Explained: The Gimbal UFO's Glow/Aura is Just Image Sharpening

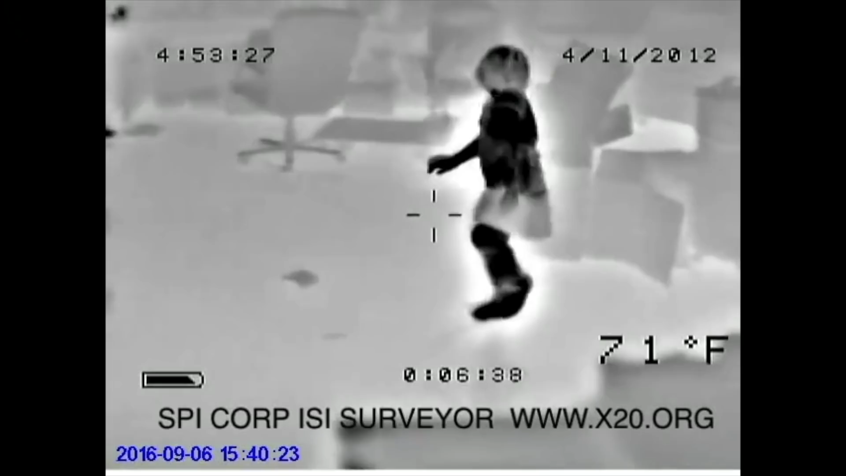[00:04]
On screen: spot 71°F
Why is there a glow around this dancing girl?
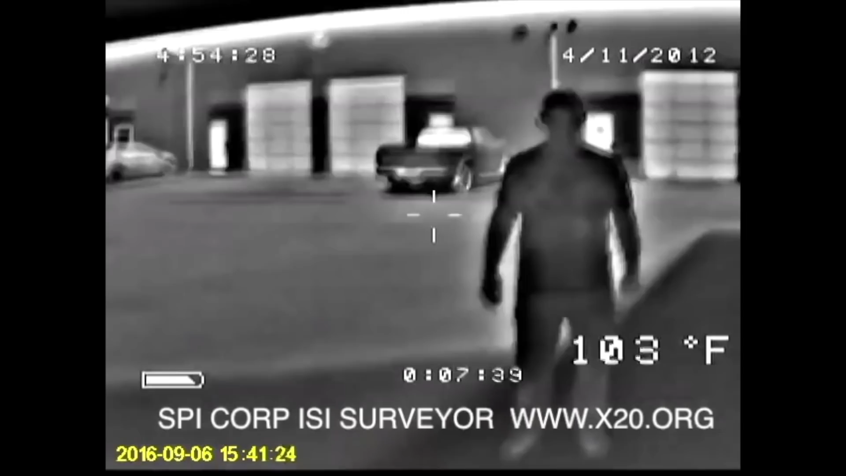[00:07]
On screen: spot 103°F
Or around this guy? Black is hot here in these videos.
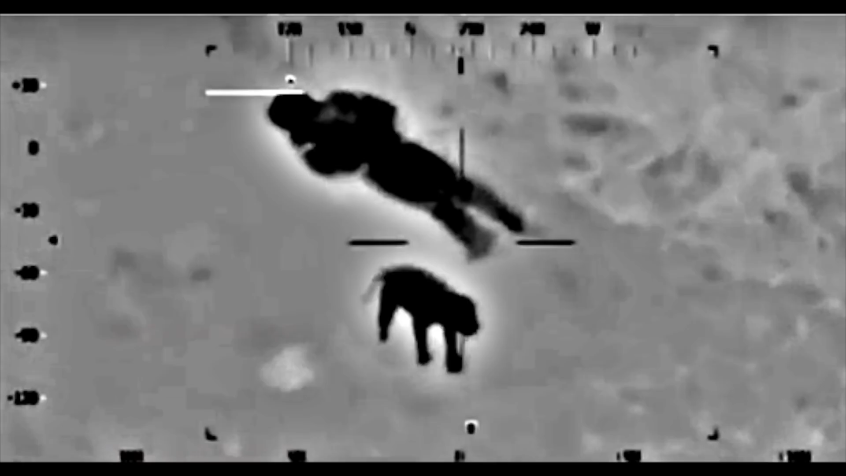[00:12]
The glow is white.
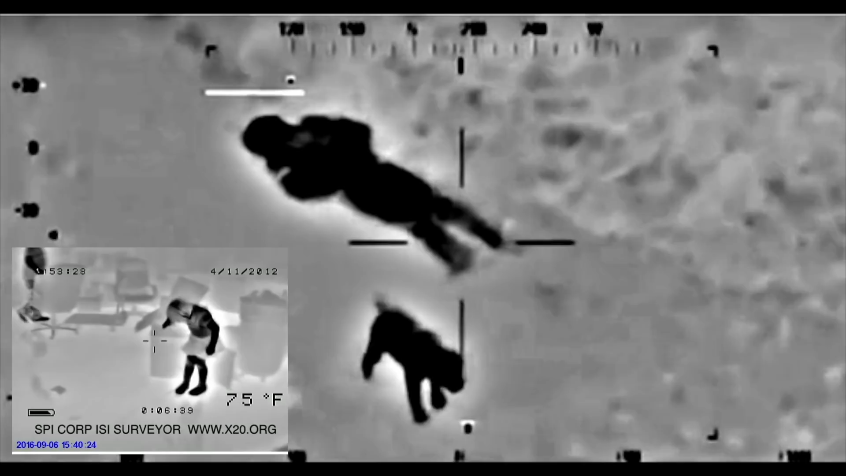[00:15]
On screen: spot 75°F
So why are they surrounded by a blob of cold air?
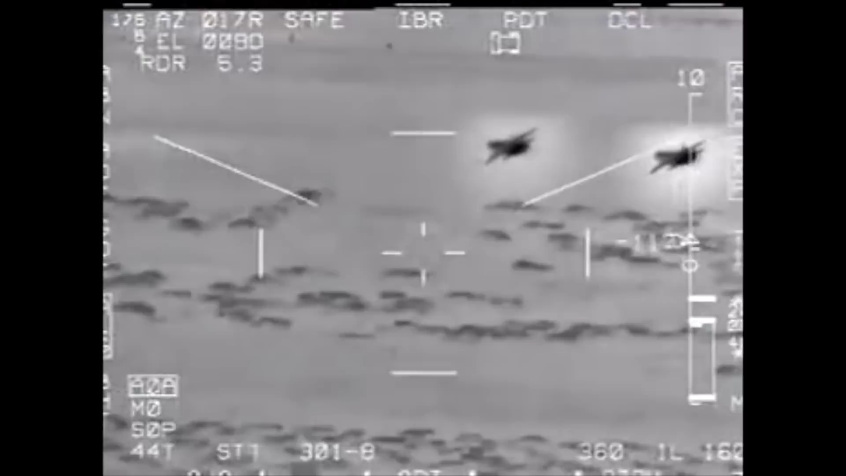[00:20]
Why is this jet surrounded by a cold glow?
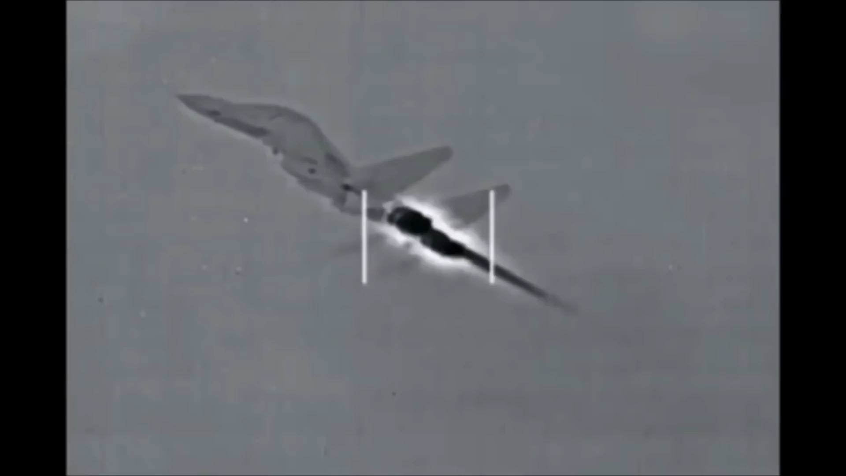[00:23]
Or these engines here?
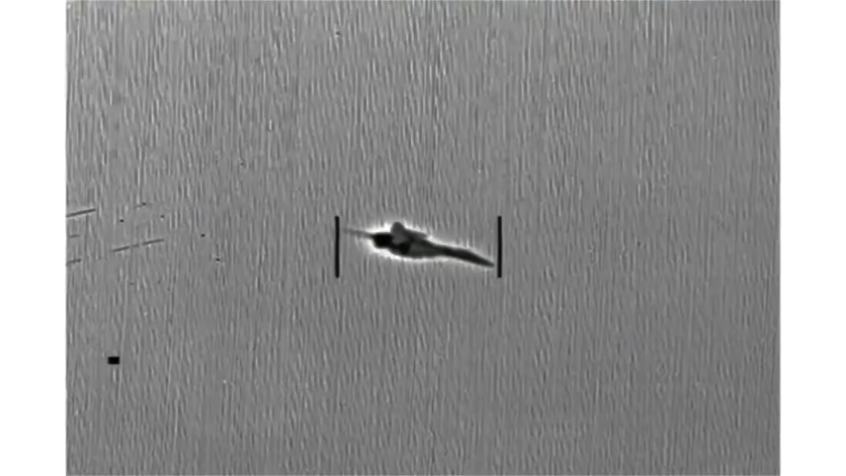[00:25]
Or this jet?
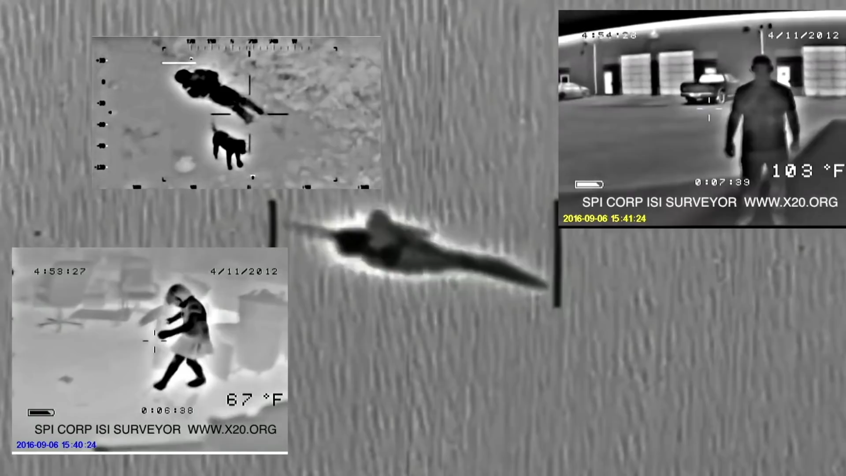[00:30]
Could it be that the dog, the people and the jets each have some kind of alien technology anti-gravity generators
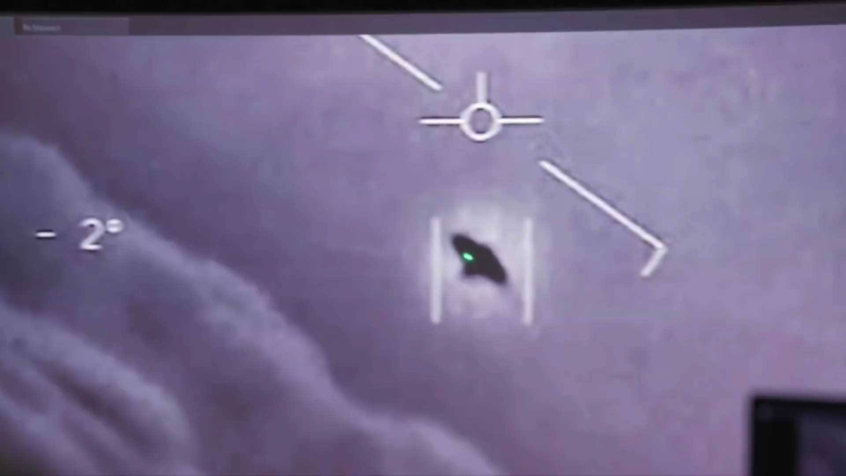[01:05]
So the system is in black hot mode.
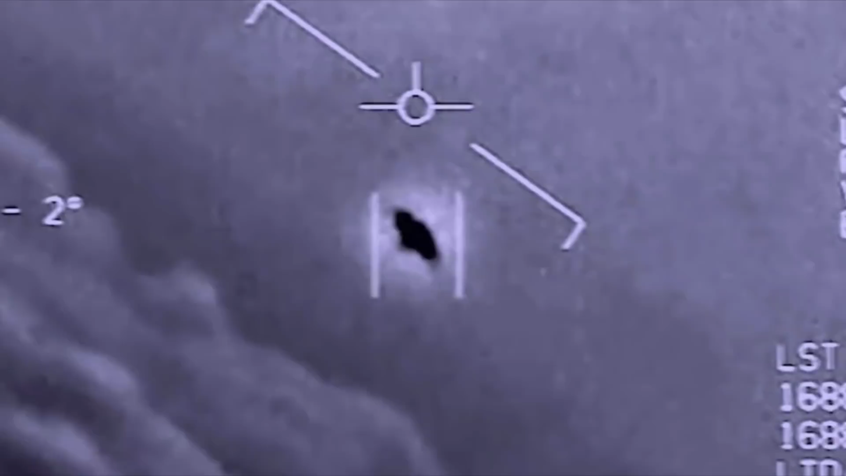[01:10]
What that tells me, if black is hot, there's a cold region.
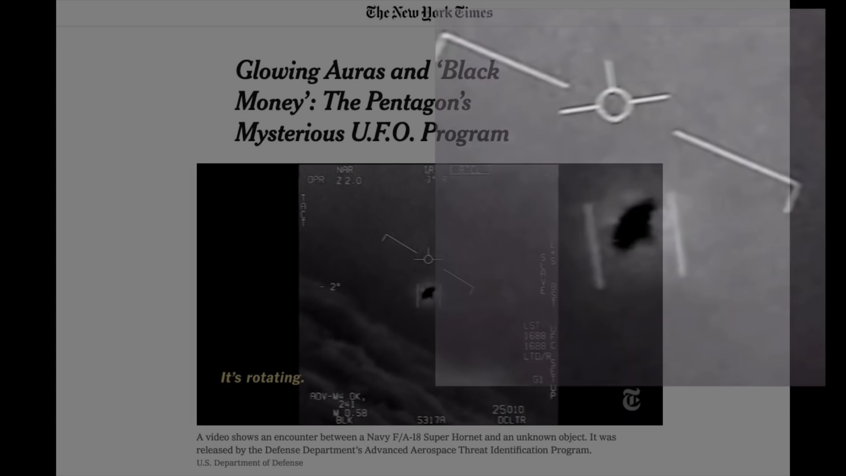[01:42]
It even made the New York Times, described there as a glowing aura.
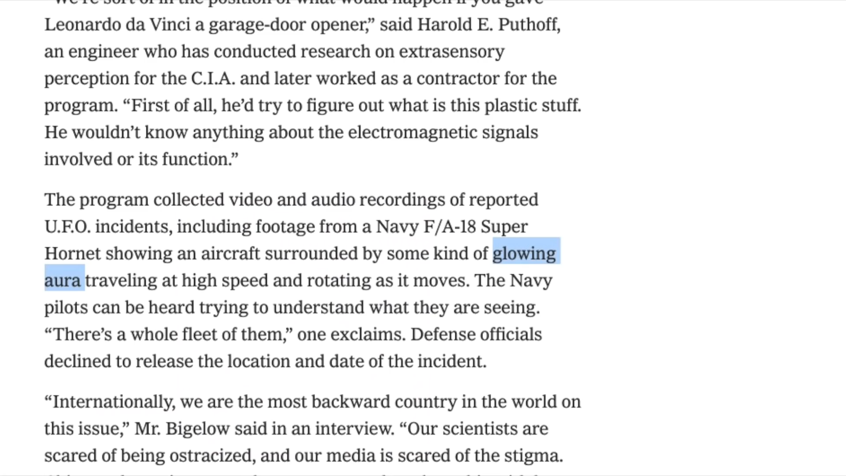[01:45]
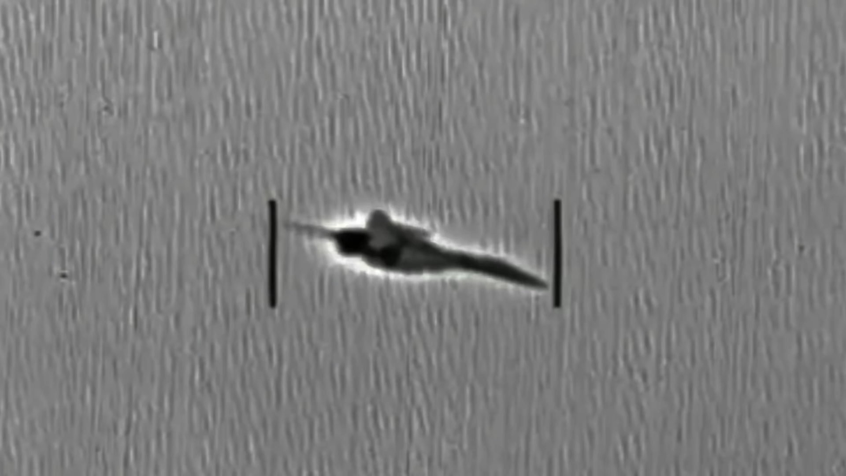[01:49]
But all this glow, this aura, this cold warping of space-time actually is,
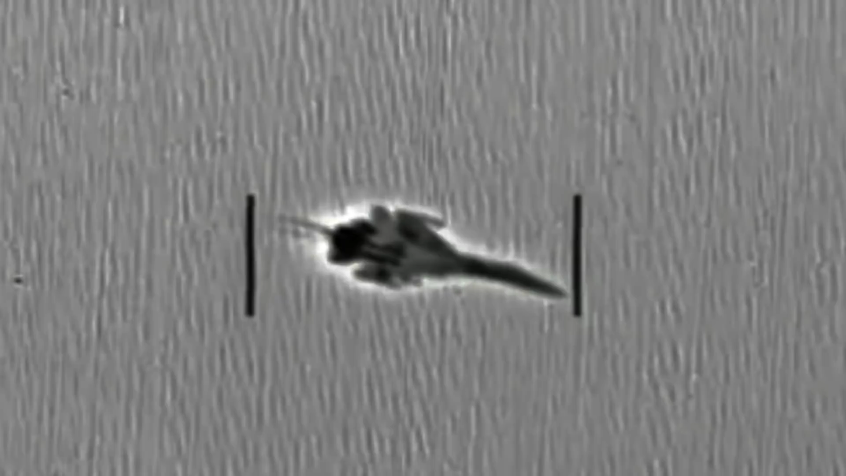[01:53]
is a contrast enhancement in the camera that highlights the edges.
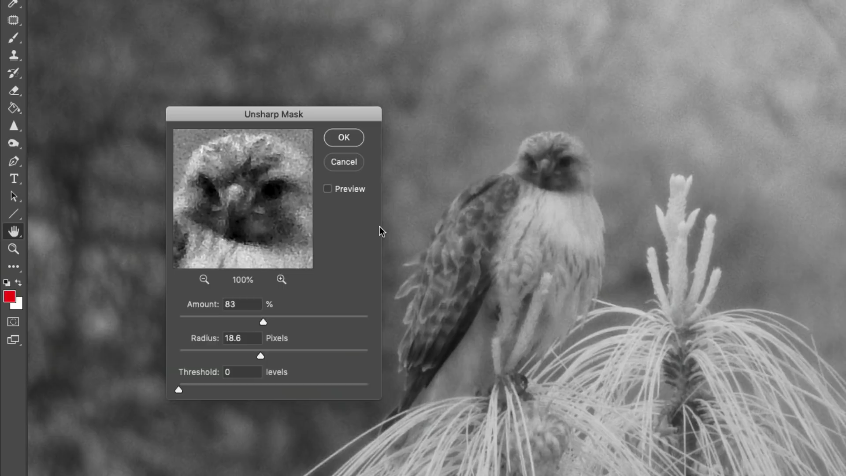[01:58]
It's a filter called an un-sharp mask, sometimes used to give a slight sharpening in photography or video.
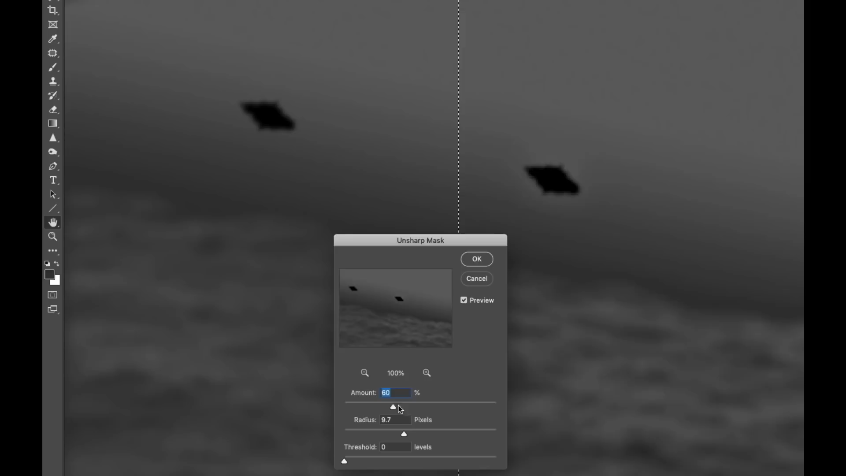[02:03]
It's a simple filter, easy to add to a camera. Thermal camera footage is often low contrast, and people using it for surveillance, like law enforcement or military,
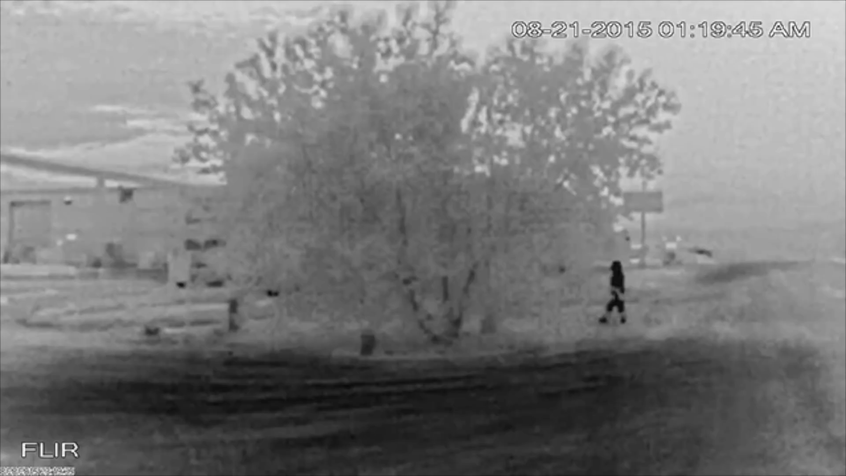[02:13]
don't care so much about the aesthetics, so they often crank it up, which gives you the glow, but really makes the heat sources stand out against the background. All the videos I showed you at the start had this effect, except for the dog one. I added that myself, so you can see what it looks like. Un-sharp mask? No mask.
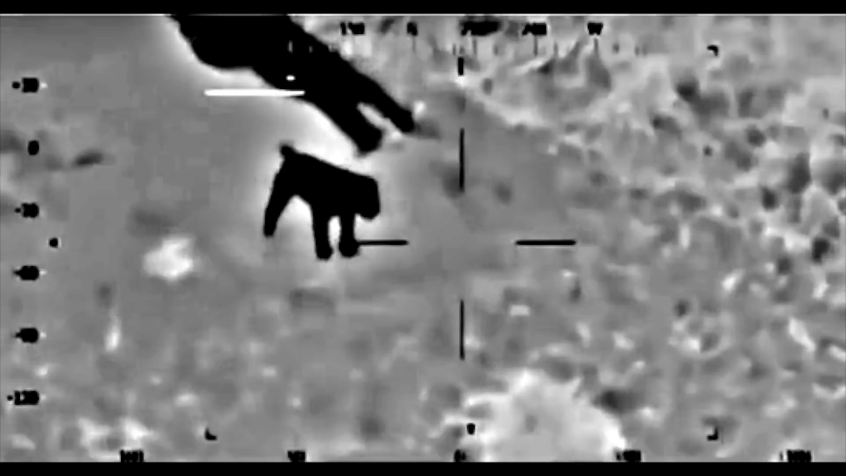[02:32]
Un-sharp mask?
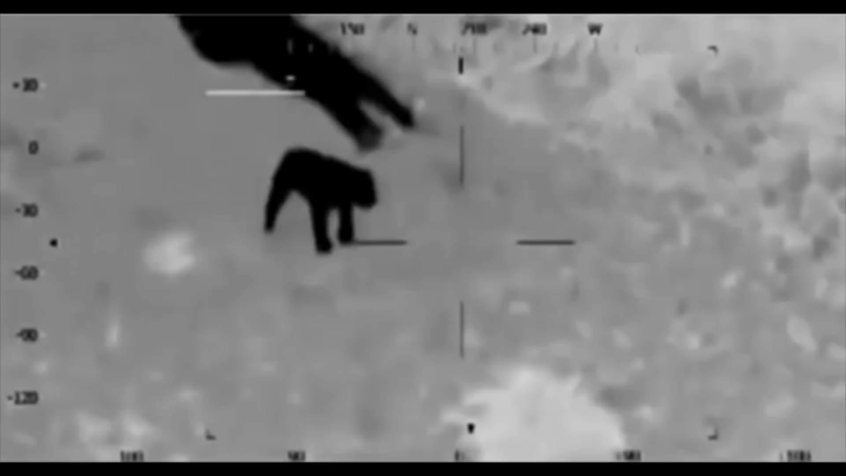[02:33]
No mask.
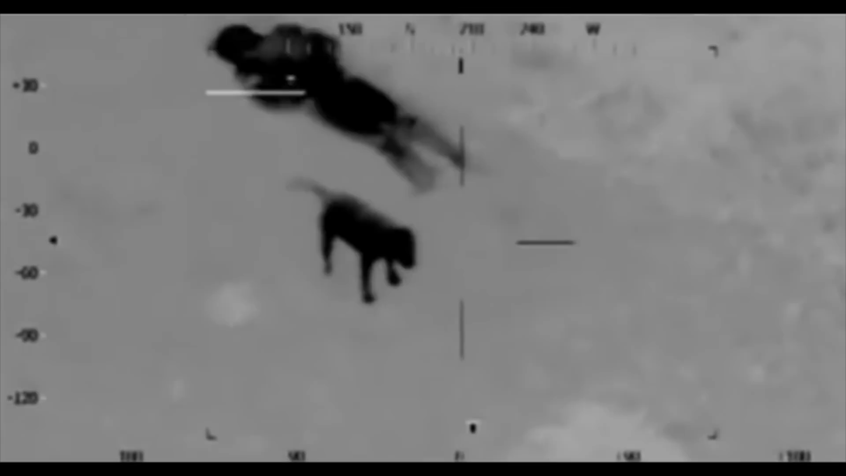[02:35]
So no, the glow around the gimbal UFO is not evidence of advanced alien technology.
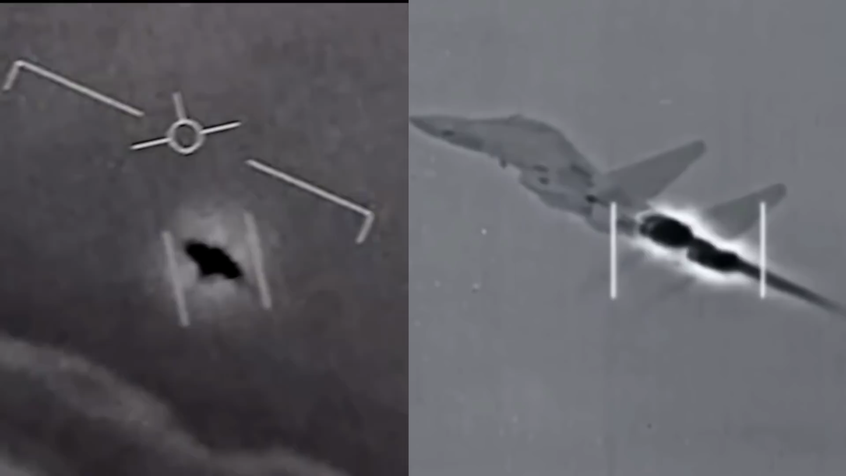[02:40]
It's the sharpening in the camera, cranked up to 11.